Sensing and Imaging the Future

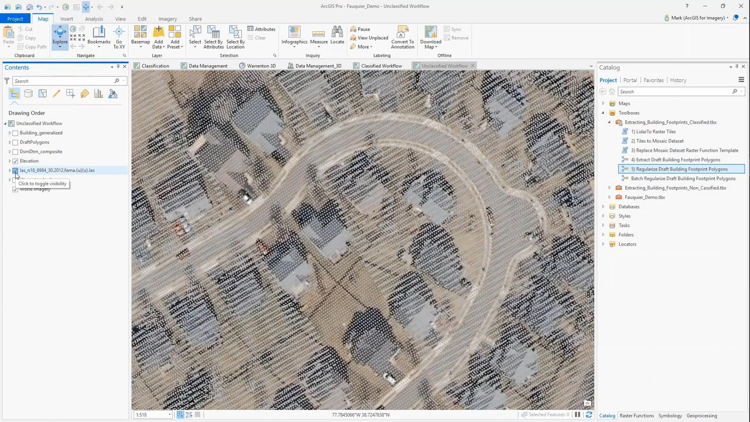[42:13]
The first step is to generate a raster. And so here's the raster as we turn that on.
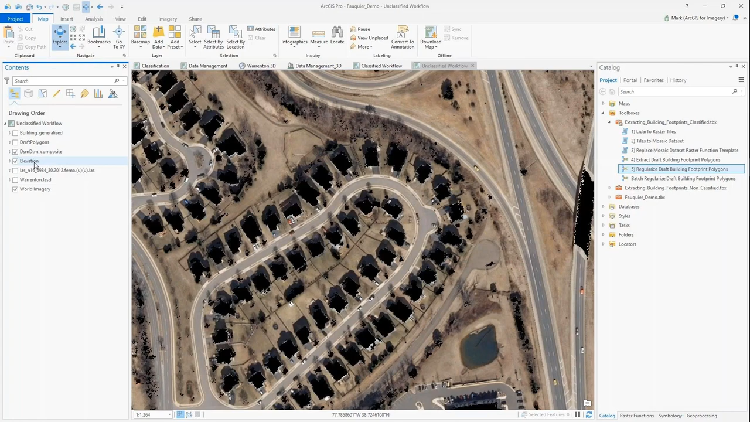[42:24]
If I turn on the world imagery base map, you can see there's a lot of noise and pixels that we may not want.
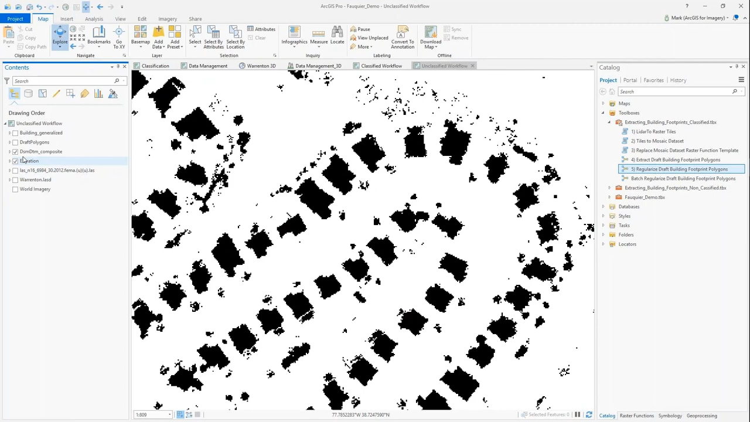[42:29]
But as part of the steps, you'll go through and clean this up.
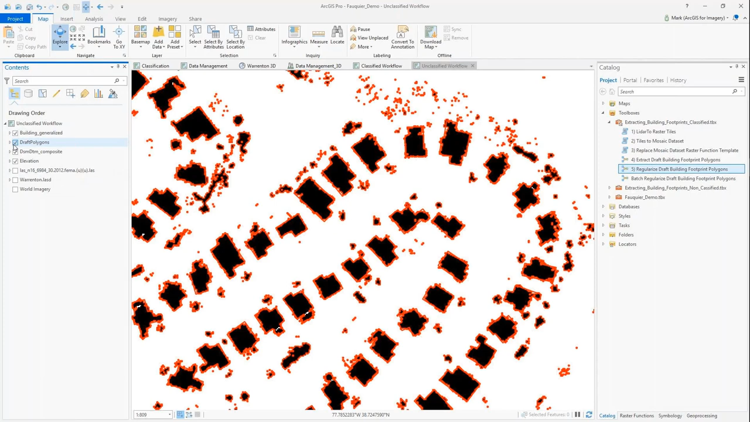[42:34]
And then what you get is kind of a nice refined estimation of the building footprint.